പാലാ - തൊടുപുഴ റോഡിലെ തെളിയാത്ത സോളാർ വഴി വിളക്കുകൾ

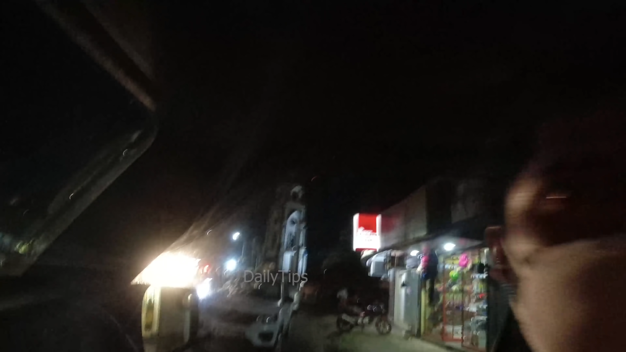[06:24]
അപ്പൊ കൂട്ടുകാരെ, നമ്മളിതാ പ്രവൃത്താനത്താണെന്നുള്ള കൊല്ലപ്പള്ളി കഴിഞ്ഞിട്ടുള്ള സ്ഥലമാണ്.
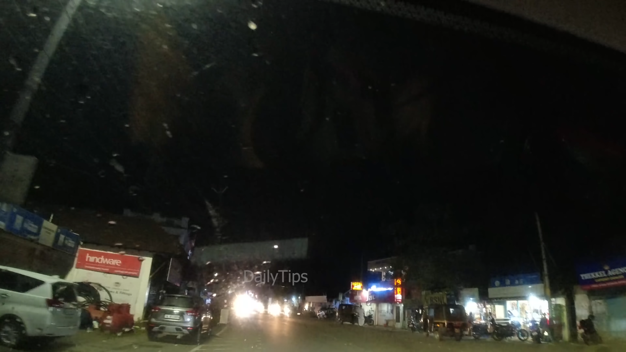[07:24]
മുൻപോട്ട് പോകുന്നു. ഇതാ അവിടെ നിൽക്കുന്നു. ഈ റൈറ്റ് സൈഡിൽ നിങ്ങൾക്ക് കാണാം ഒരു സോളാർ ലൈറ്റ് തെളിയാതെ നിൽക്കുന്ന നിങ്ങൾക്ക് കാണാം. ഒന്നേ
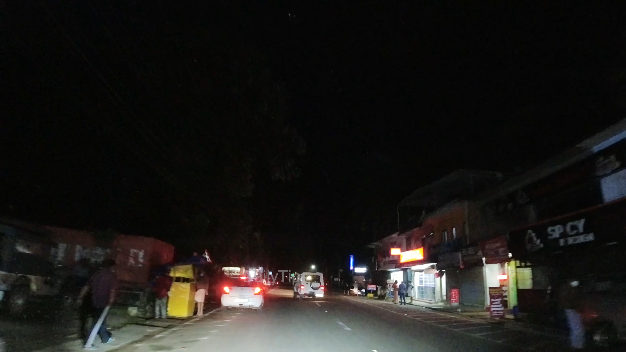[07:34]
അതാ പ്രവൃത്താനം ഒരു ഹോസ്പിറ്റലുണ്ട്, ആ ഹോസ്പിറ്റലിന് മുമ്പിലുള്ള വഴിവിളക്ക് തെളിഞ്ഞിട്ടില്ല.
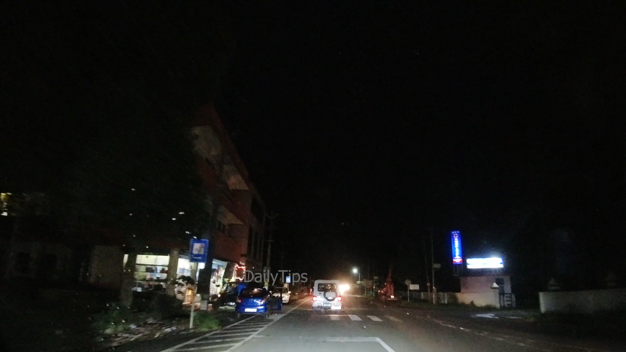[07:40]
രണ്ട് അതിന് തൊട്ട് ചേർന്ന് 3 ഇതാ നമ്മുടെ ലെഫ്റ്റ് സൈഡില് ഈ സൈഡിൽ തന്നെ കാണാം.
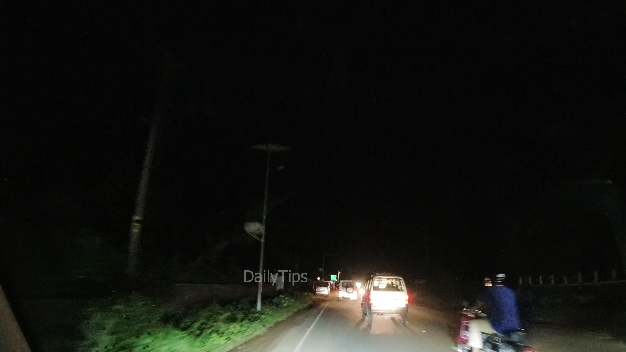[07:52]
4 തെളിഞ്ഞിട്ടില്ല, 5 തെളിഞ്ഞിട്ടില്ല. തുടർച്ചയായിട്ട് ഒരു ലൈനിൽ തന്നെയുള്ള 5-6 ലൈറ്റാ തെളിയാതെ കിടക്കുന്നത്.
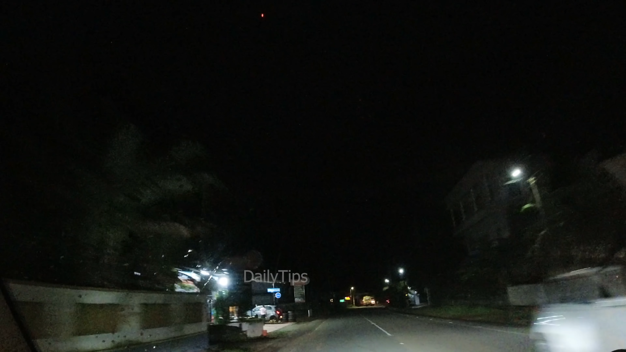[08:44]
14 ഇതാ 15 പലതിന്റെ ബോക്സ് ഒക്കെ പൊളിഞ്ഞിരിക്കുകയാണ്. പലതിന്റെ ഇതാ 16 17 നമ്മളിപ്പോ അന്തിനോട് അമ്പലത്തിന് മുമ്പിലാണുള്ളത്. 18 19 20 21 22
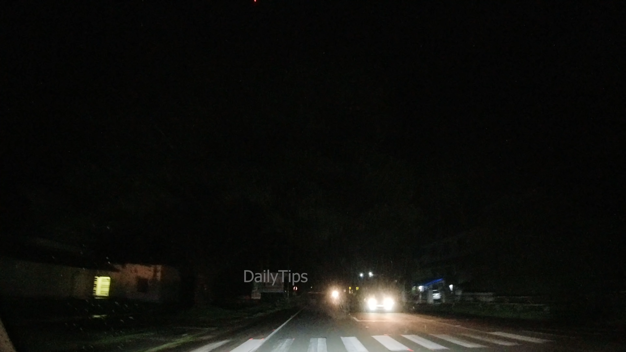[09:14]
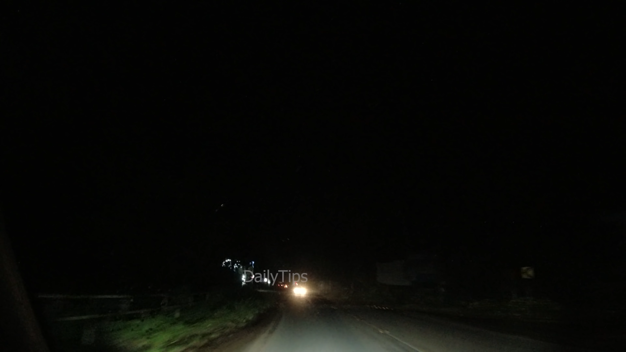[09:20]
ഇതാ 25 ഈ കാട് മുമ്പ് നിൽക്കുന്ന നിങ്ങൾക്ക് കാണാം, പോസ്റ്റേ ഉള്ളൂ, ലൈറ്റ് തെളിയുന്നില്ല.
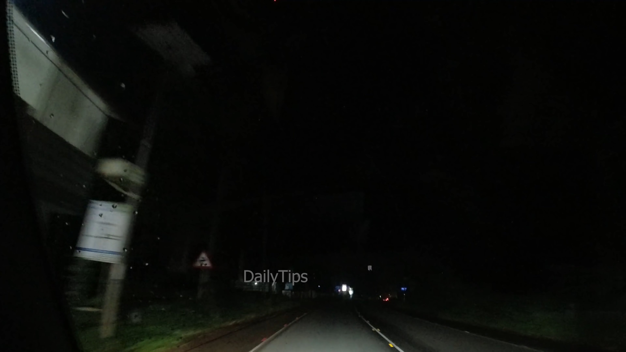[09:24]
26 27 കൊല്ലപ്പള്ളിയിലോട്ട് നമ്മൾ എത്തി. 28 29 30 കൊല്ലപ്പള്ളി പ്രവർത്തനം നിസ്സാര ദൂരമേ ഉള്ളൂ.
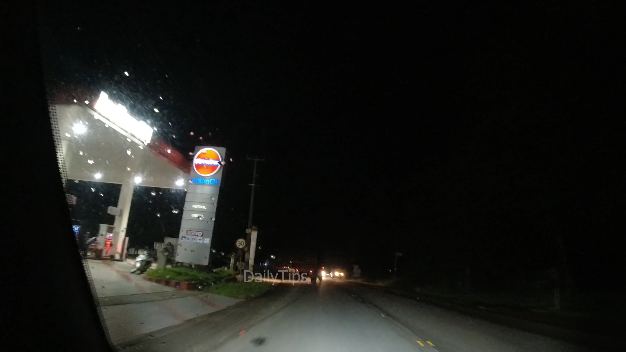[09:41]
ഇതിന്റെ ഇടയ്ക്ക് 30 ലൈറ്റാ തെളിയാൻ നിൽക്കുന്നത്. ഇത് 31 നമ്മൾ ആവേശം കാണിക്കുന്നതോ അല്ലെങ്കിൽ രാഷ്ട്രീയക്കാരൊക്കെ കട്ടോണ്ട് പോയതാണെന്നോ വഴിപണിക്കാർ അഴിമതി ചെയ്തതാണെന്നോ ഞാൻ ആരോപിക്കുന്നില്ല.
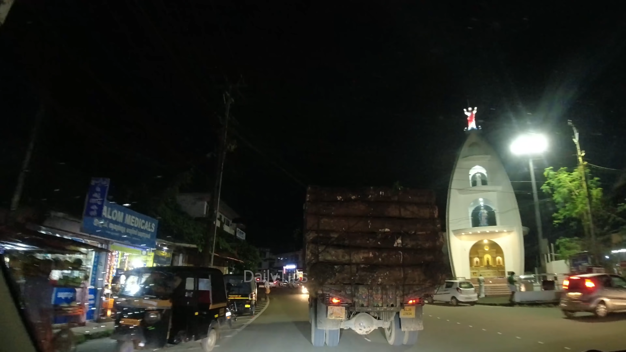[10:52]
കൊല്ലപ്പള്ളി ടൗണാ കുറിച്ചുള്ള ഇതിലേക്കാരിലും ഇപ്പം ഈ വഴി വരാത്തവർക്ക് വേണ്ടിയിട്ട് പറയാൻ കേട്ടോ, നല്ല സ്മൂത്ത് റോഡാണ്, അടിപൊളി വഴിയാണ്.
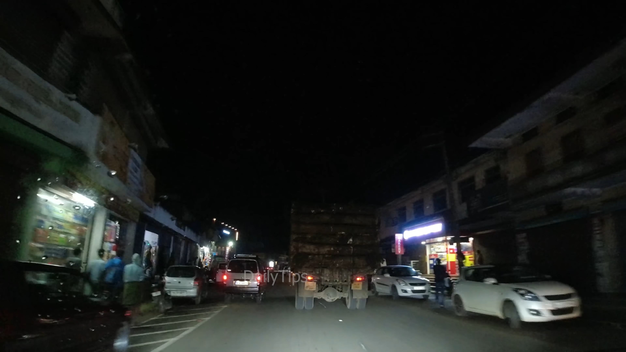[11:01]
പക്ഷേ വരുമ്പോൾ സൂക്ഷിക്കണം, ഒന്ന് സ്ട്രീറ്റ് ലൈറ്റ് ഇല്ല, മഴ പെയ്തിട്ടുണ്ടെങ്കിൽ അങ്ങേയറ്റം തന്നെ ആയിരിക്കും.